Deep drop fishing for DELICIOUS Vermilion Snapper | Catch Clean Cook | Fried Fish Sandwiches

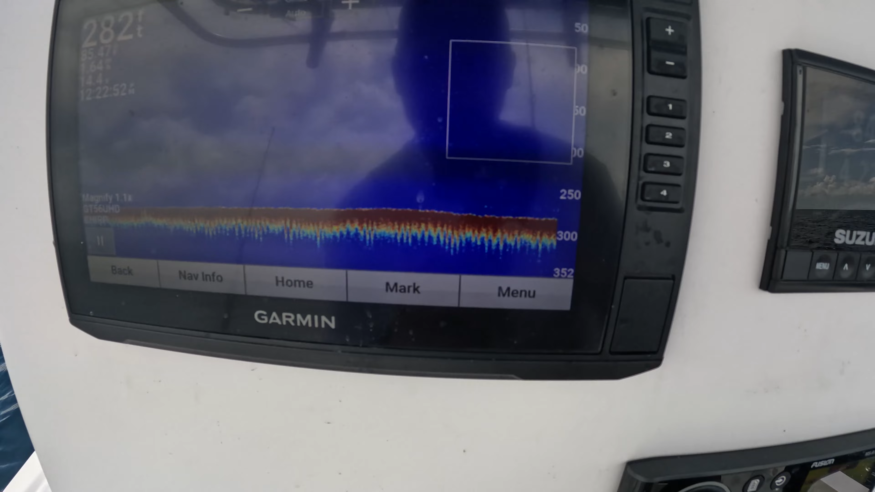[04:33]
See those little baby marks on the bottom. That's our vermilions.
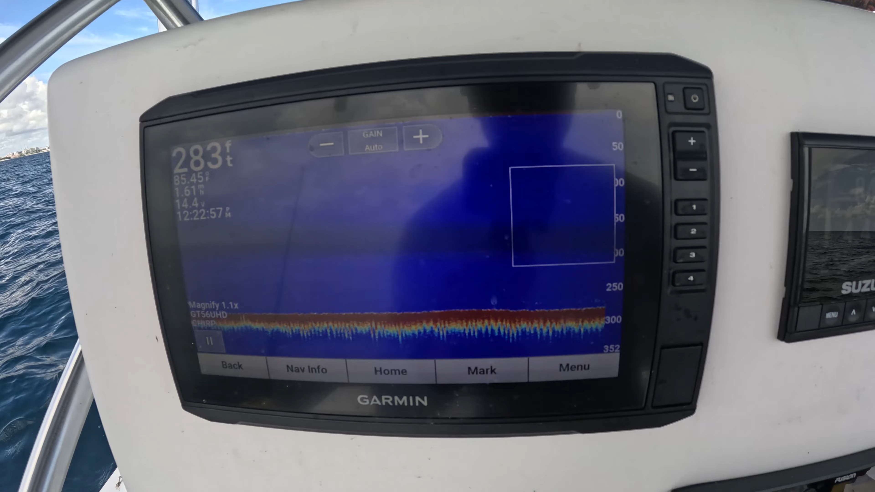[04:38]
Just like that.
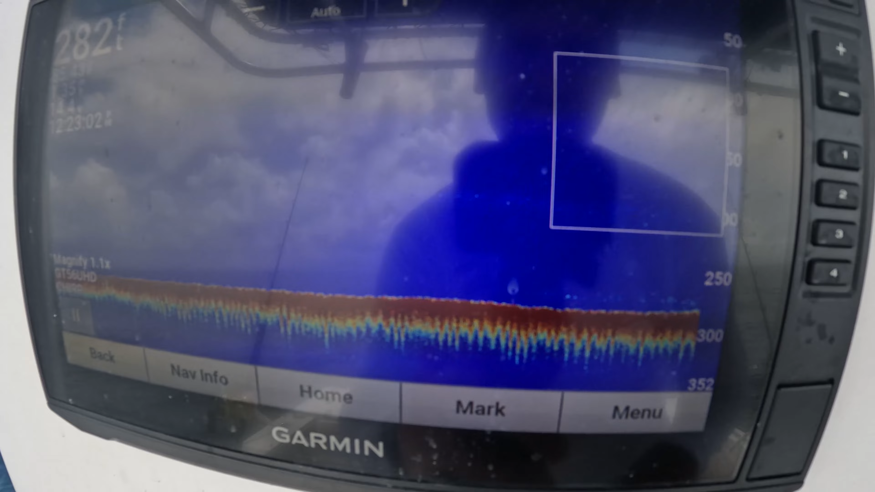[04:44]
Little tiny marks, that's all that you need.